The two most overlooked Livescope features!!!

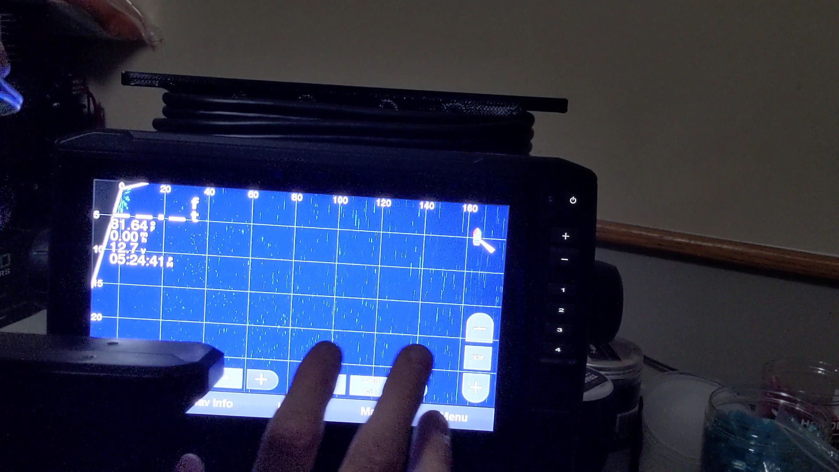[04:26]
All right. Now we're going to go back to the map.
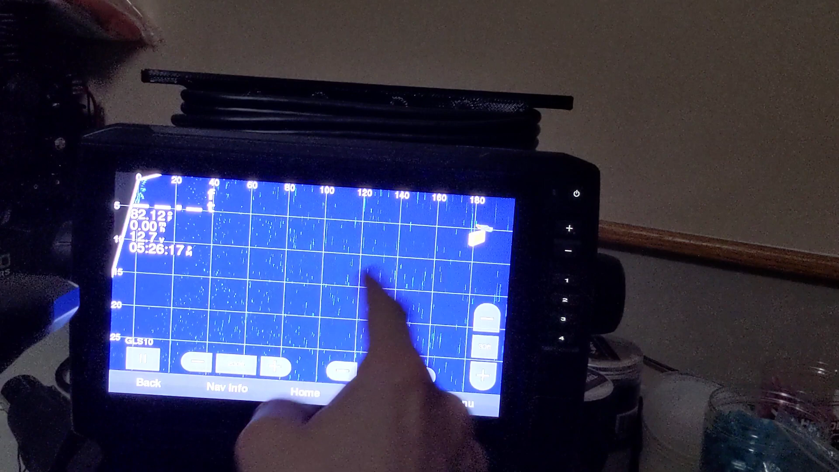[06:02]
So let's just say for instance, that I'm on live scope and I'm going around and I see a bunch of, um, whatever. I see some fish out here, schooled up.